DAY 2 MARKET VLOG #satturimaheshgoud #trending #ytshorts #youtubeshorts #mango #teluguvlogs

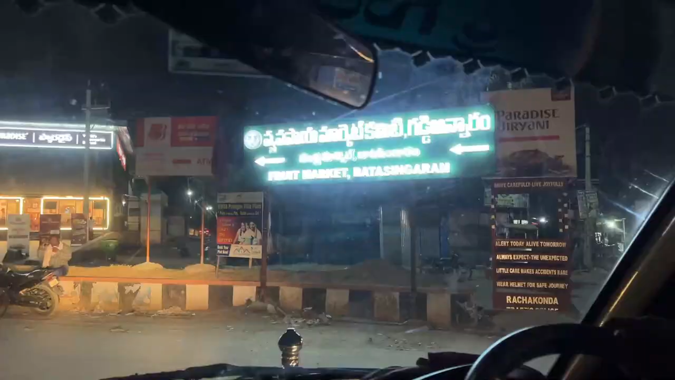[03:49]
సో ఇక్కడ చూడండి మనం అయితే ఎంటర్ అయిపోయినాం వ్యవసాయ మార్కెట్ కమిటీ గడ్డి అన్నారం బాట సింగరం.
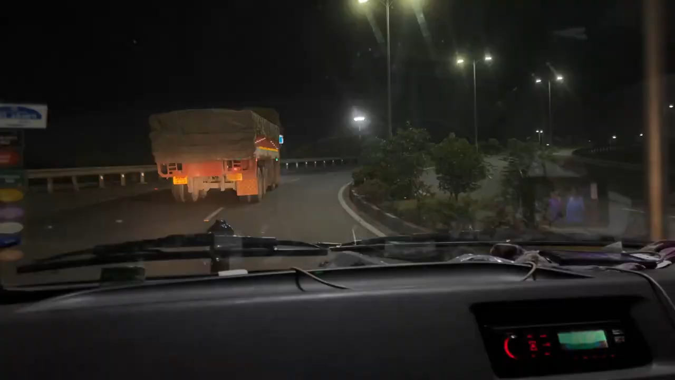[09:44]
సో గైస్ మొత్తానికి అయితే మన మాడి పనుల లోడ్ అన్లోడ్ చేసేసి సో ఇప్పుడైతే మనం ఓఆర్ఆర్ టోల్ ప్లాజా అయితే ఎంటర్ అవుతున్నాం. ఇక్కడ నుంచి మనం ఓఆర్ఆర్ ఎక్కేస్తాం అనమాట.
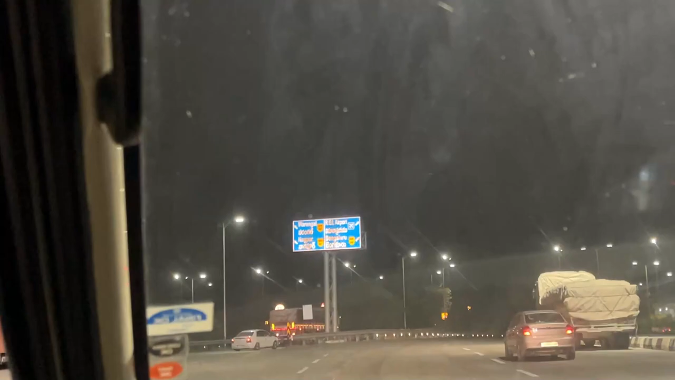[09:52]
సో ఇక్కడ నుంచి ఏంటంటే ఇక్కడ వరకు అయితే రికార్డ్ చేసినా. సో ఇక్కడ నుంచి నేను ఓఆర్ఆర్ ఎక్కినాక నేను డ్రైవ్ చేసిన అనమాట.
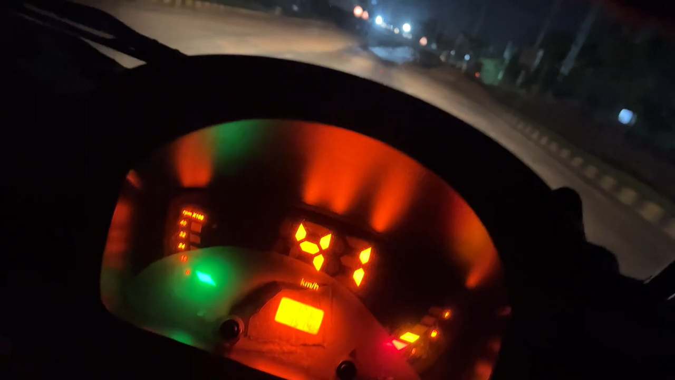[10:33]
మనం చిన్న జీర ఆశ్రమం తెలుసు కదా, సో స్టాచ్యూ ఆఫ్ ఈక్వాలిటీ కా నుంచి మనం అయితే ఆ రూట్ లో ఎవరు ఉంటున్నారు అనమాట.
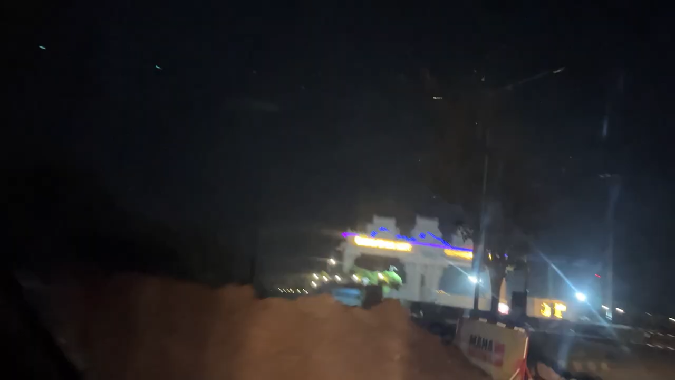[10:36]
మనం NH 44 కి అయితే కలుస్తాం. సో అందుకే మేమైతే ఈ స్టాచ్యూ ఆఫ్ ఈక్వాలిటీ రూట్ లో వచ్చిన అనమాట.
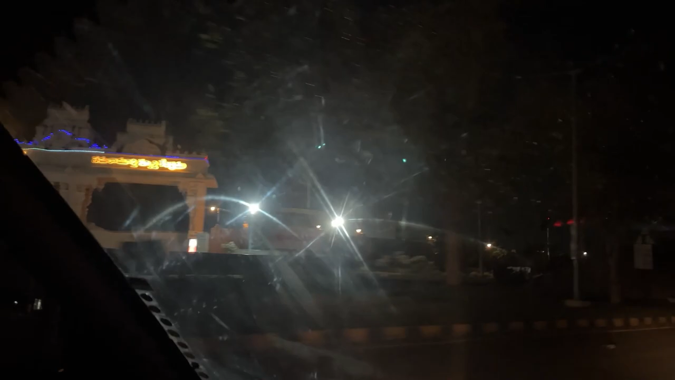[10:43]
సో ఇక్కడ చూస్తున్నారు కదా లైటింగ్ సెటప్ తోటి అదిరిపోయింది. సో గైస్ ఫైనల్ గా అయితే మనం వచ్చేసినాం పెబ్బేరికి.